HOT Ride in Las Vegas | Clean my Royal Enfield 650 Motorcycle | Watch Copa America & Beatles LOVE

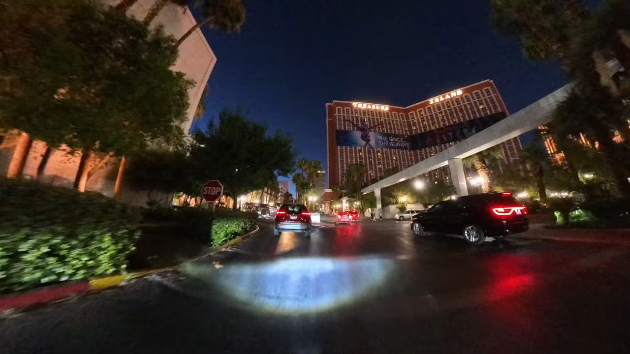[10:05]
Where's the self-parking? Do a loop around the entire place.
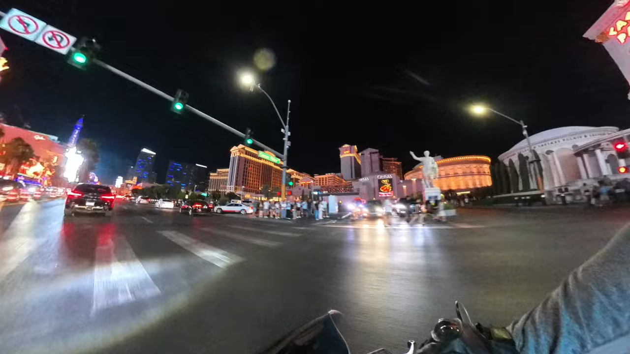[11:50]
Take Flamingo. I'm not gonna ride down the whole strip. It is just way too crowded tonight.